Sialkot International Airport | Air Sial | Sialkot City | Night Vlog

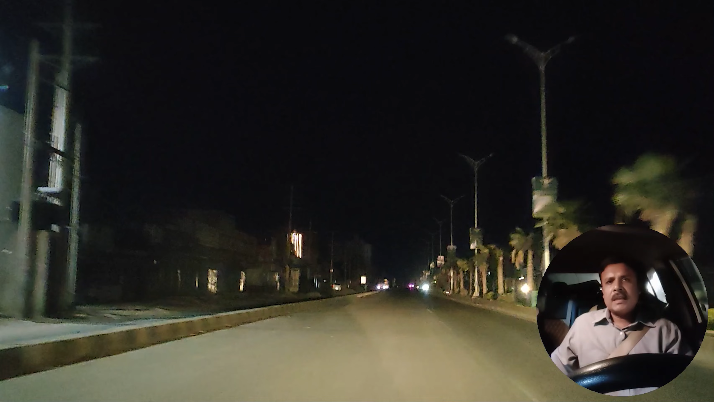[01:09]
इंफ्रिद मनसुबा है इस वक्त स्याल के 305 से डिरेक्टर मिंबर्ज हैं हकूमते पाकिस्तान ने इस एरपोर्ट पर ए-ए-ए-फ, MET, Immigration, FIA,
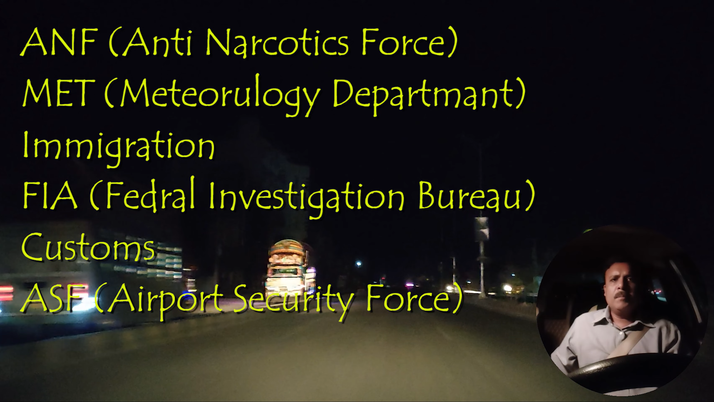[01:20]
Custom, ASF और दीगर खिदमाद फ्राम की हैं इस एरपोर्ट पर तमाम इंटरनेशनल मेयार की सूलियाद फ्राम की गई हैं और इं हैं
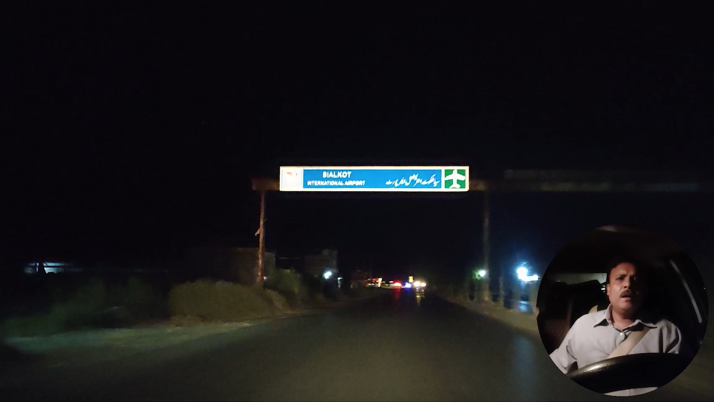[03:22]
अब हम तकरीब बन सम्ड़याल एरपोर्ट जो के काफी करीब पहुन च� क्रास करके हम एरपोर्ट रोड की तरफ चले जाएंके
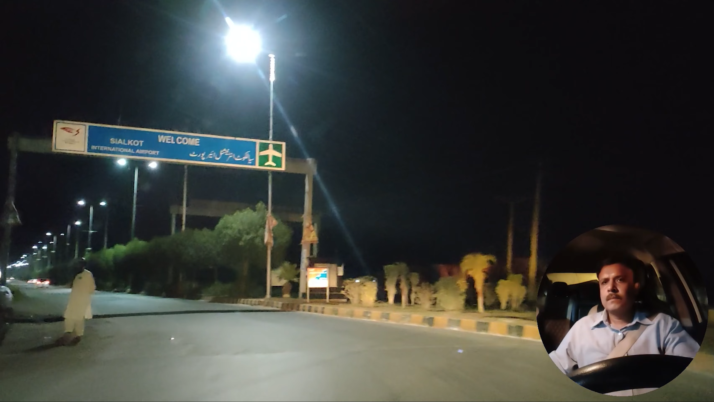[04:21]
यहां से 6 किलो मेटर का फासला है जो सीधा एरोड एरपोर्ट की तरफ जा रहा है यह डबल सइड बनाया हुआ है
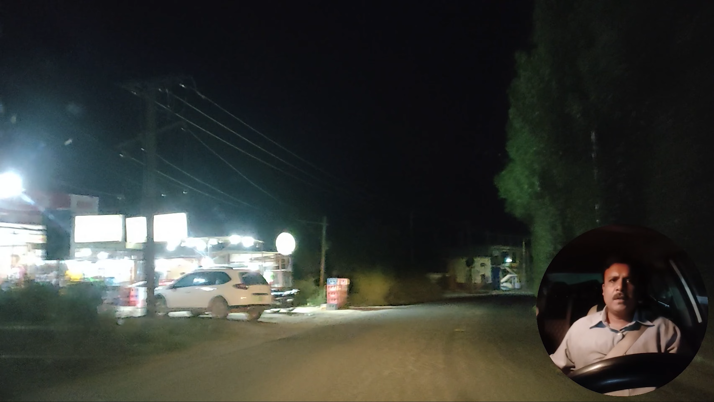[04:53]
लंबा स्टे करना पड़ जाता है या फ्लाइड लेर्ट हो जाती यह उदर प्रु अधर फिर इस खाने पीने की तो आप इतर से अवेल कर सकते हैं यहां कि जो लाइने
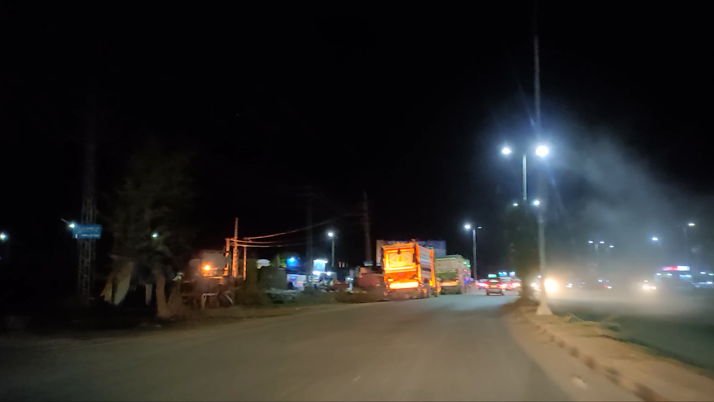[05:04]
लगी हुई है यह एरपूर्ट की तरफ एंट्री की लाइन्स हैं और यह
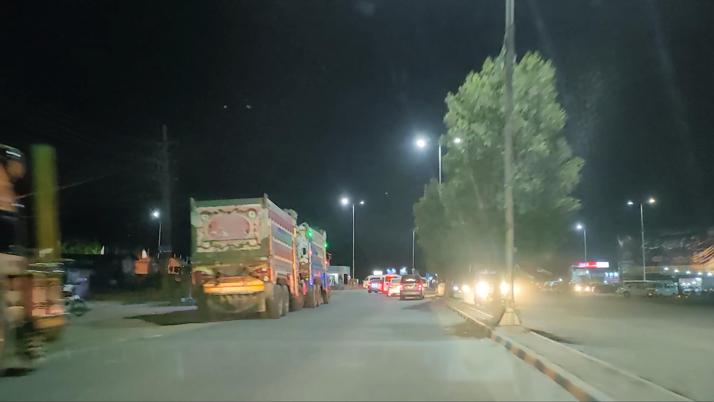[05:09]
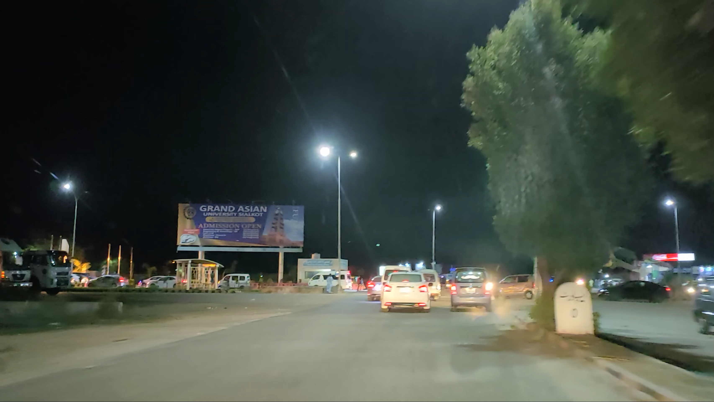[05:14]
पहले यहां पर छोटा एक फोकर जहाज लगा हुआ था उसका मॉडल लगा हुआ था लेकिन अब एक फाइटर प्रेन का यहां पर मुझस्मा लगा दिया गया यह थोड़ी सी तब्दीली है चेंज कहल सकते हैं आप कि यह चेंज आया है अभी हम भी इन लाइन्स में
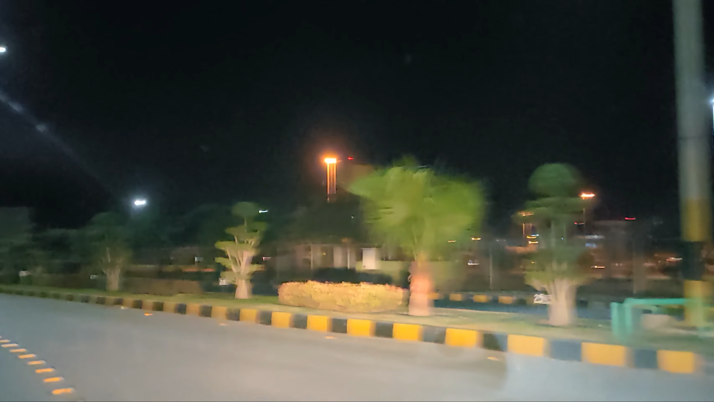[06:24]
पिसारी टेल लिकी हुई है बैलों काव में मसाफरा टर्मिनल अंदूरे मुलका टर्मिनल कागो टर्मिनल और स्याल सेक्टर इरिया थी
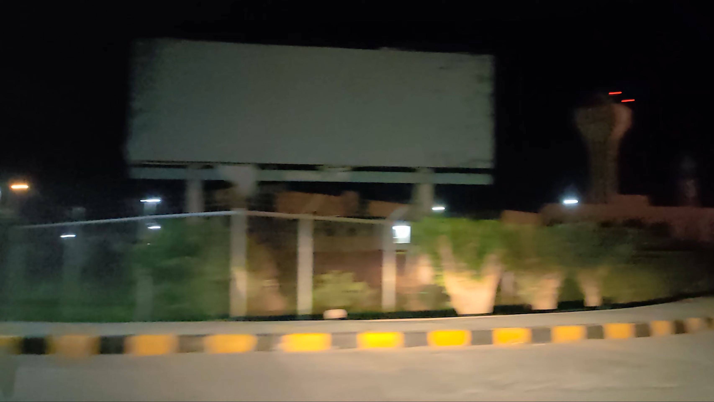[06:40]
सारे इदर ही हैं यह जामिया मस्जिद है यहां की
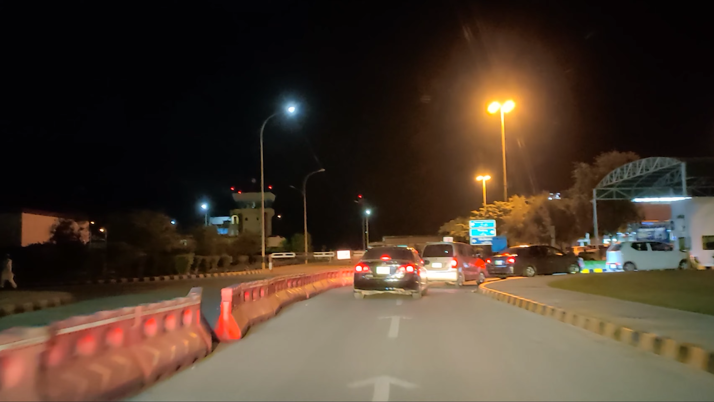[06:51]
अगर यह पार्किंग अरिया भी इदर है मुद्विद बाचे मता की घर पार्किंग